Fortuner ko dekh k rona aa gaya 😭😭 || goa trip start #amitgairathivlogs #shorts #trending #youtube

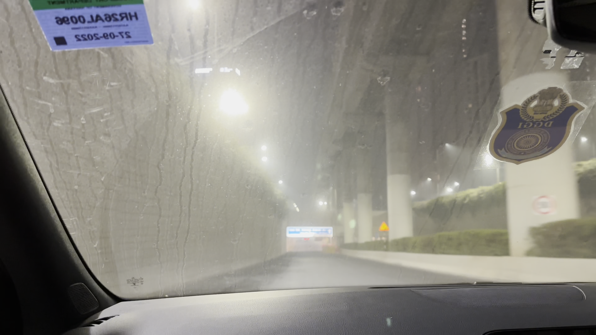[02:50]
लिया है रहा हम हाईवे से सोच रहे थे हैंने चीट पे से कि राजी चोक से नहीं चीट भाई वहाँ बहुत जादा
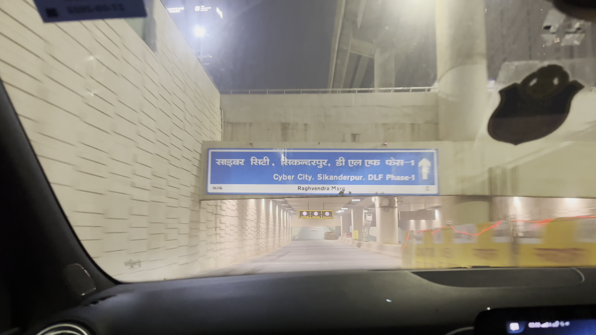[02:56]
जाम तो इस वज़े से हमें गॉल्पकॉर्स रोड पे लेना पड़ा � अब
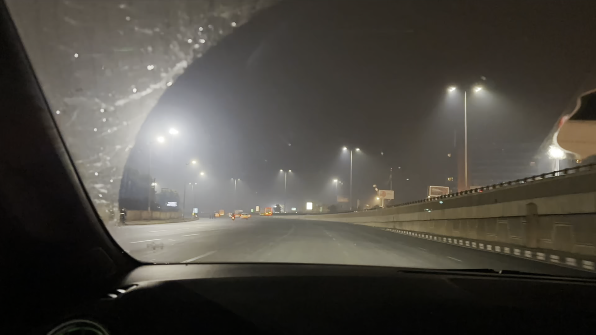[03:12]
रहा था कहीं भी जाम नहीं मिलेगा बैस यह एनने चेट पर आती है आपको सब ज़्याद जाम मिलेगा कहीं आदमी नहीं दिखेगा पर यहां तीन सचार बजे कभी भी आजाओं आपको एसाई रोड मिले गई
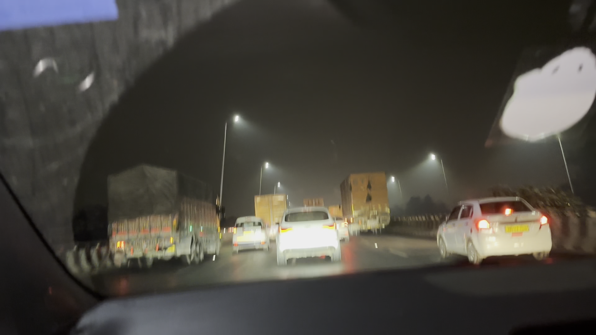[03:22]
यह अब भी जाम ही है ट्रकों का जाम होता है यह और खेट की टॉल पे चले जाओगा तो बुरा ही आल मच रहा होगा इस तो गाइज अगर हम